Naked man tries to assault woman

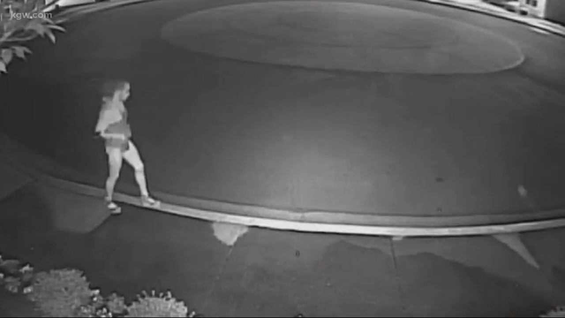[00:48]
The suspect is described as a Hispanic man in his early 20s. He has dark, shaggy hair and a slight mustache.